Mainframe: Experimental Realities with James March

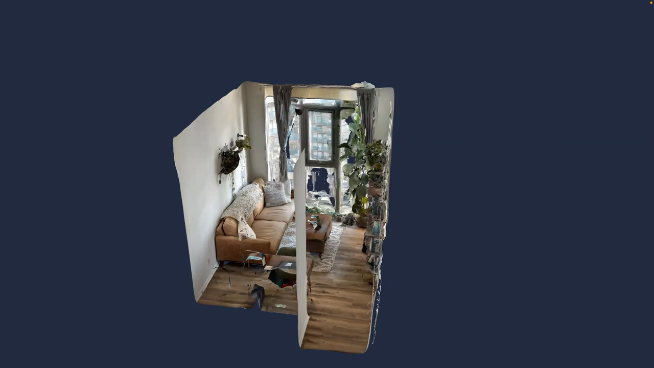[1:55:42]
time you like you know or like i'm going to do a half hour scan of this it would look maybe five or six times better but this was just a kind of quick and dirty and i mean it's not bad like look at how good our couch and our couch is so lit i love our couch sleep on